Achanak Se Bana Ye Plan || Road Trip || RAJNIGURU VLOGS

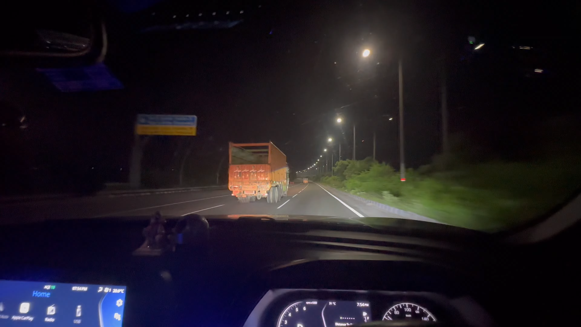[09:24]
लोगी दोसो ती आई बोले खोल गया तो इतना ट्राफिक इतना ट्राफिक इतना ट्राफिक मुझे पहले
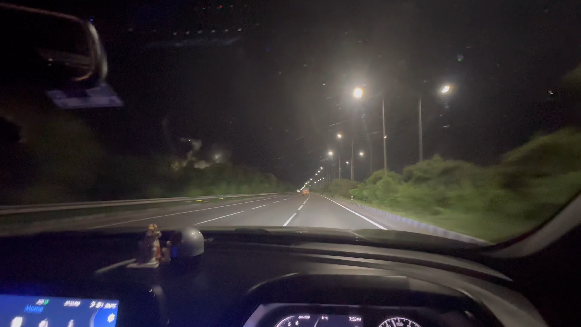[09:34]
कभी ने मेला यह आगया तोल्टेक्स यहां पर यह बत्तमीजी होती है
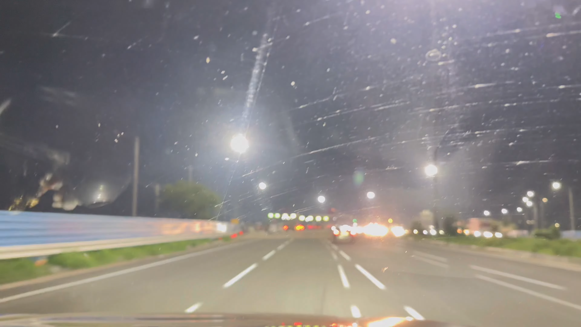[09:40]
यह क्या है कि बना दिया है इनर रोंग इनर रोड है
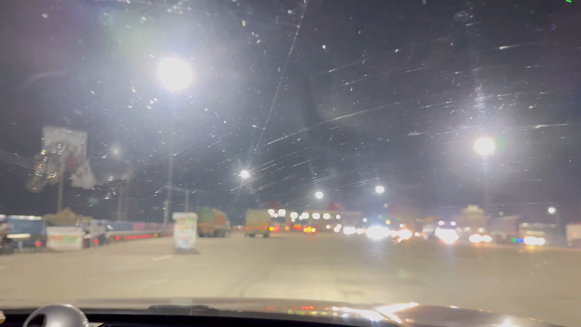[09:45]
जो इनर रिंग रोड है जो आगरा कि इसके लिए पनाया